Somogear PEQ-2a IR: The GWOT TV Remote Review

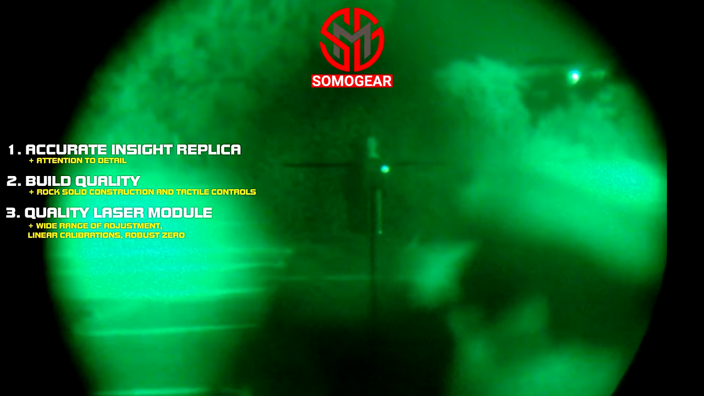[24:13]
and the ability of a zero that's virtually set in stone, this is exactly what is required of a product such as this. The high power modes,
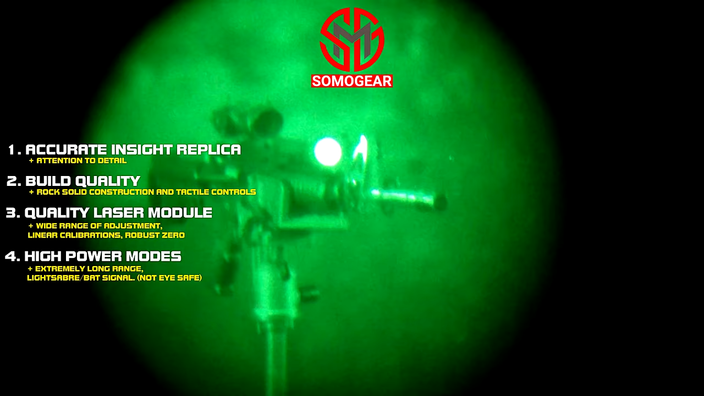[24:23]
while of limited value for this thing of ours, it's still a really cool feature to have. I say limited value because it does tend to bloom up to medium distances.
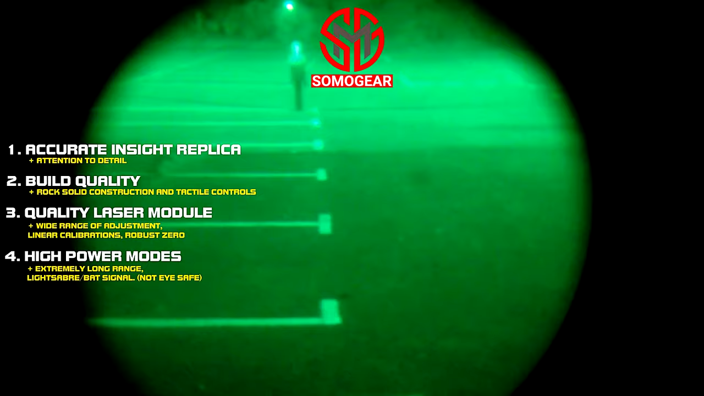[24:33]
And of course, more importantly, it's actually quite dangerous. You don't want to flash any of these IR modules in your eyes or anyone else's,
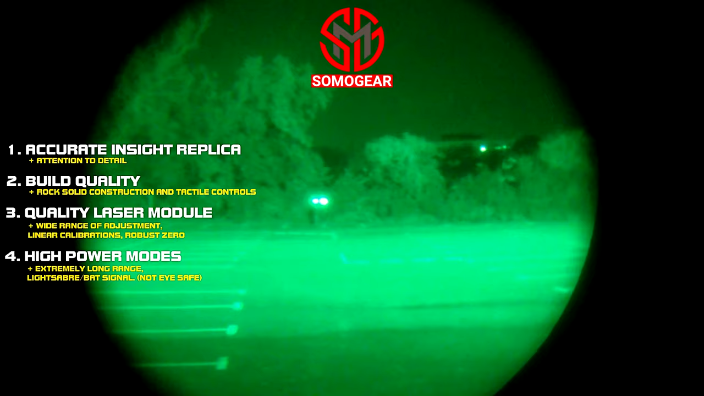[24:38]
and certainly not in full power modes.
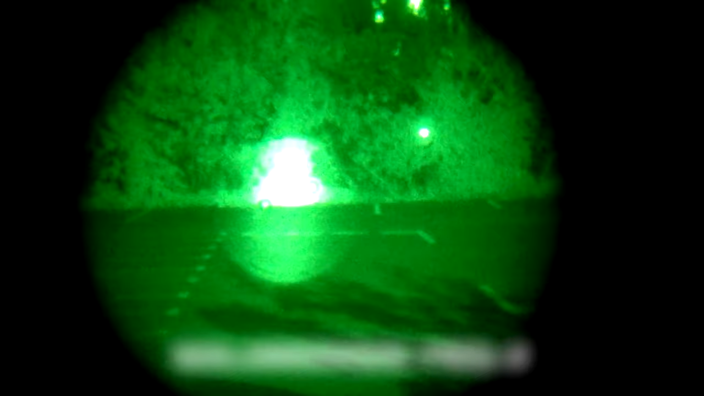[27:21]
I spoke to BavTac and they returned it to Somogear, where it was rapidly replaced with a 100% functional unit, noting of the rare instance of this particular flaw. BavTac sent me a fresh model, and that's what I used to complete this review. As soon as I fired it up, I immediately saw a huge improvement.